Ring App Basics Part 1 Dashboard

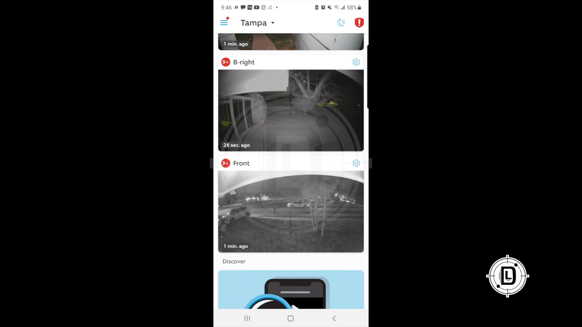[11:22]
is our camera so if i just scroll down right here you can see all my cameras now i've got a different view of how i can look at my cameras i like this view because it gives me a little bigger profile picture of what's